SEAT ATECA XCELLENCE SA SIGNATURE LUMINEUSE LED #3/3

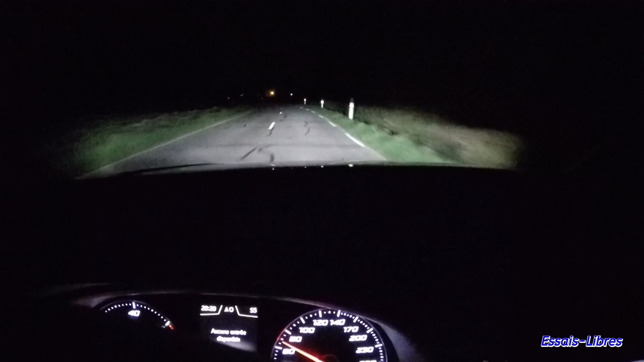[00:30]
Le blanc n'est pas très profond effectivement et on a l'impression que ça n'éclaire pas si loin que ça et pourtant ce sont vraisemblablement des feux à led. Ce ne sont pas des feux adaptatifs donc ils vont pas se régler en fonction de qui on croise. Il faut faire attention puisque là voilà j'allume les pleins phares. Voilà ce que ça donne en plein phare. Bon ça donne pas grand chose de plus. Là on n'a pas une vision jusqu'au fin fond de la route. C'est avec l'air légèrement plus haut mais pour moi c'est pas encore assez. Les amis je vous montre les feux de jour sans allumage des feux de croisement.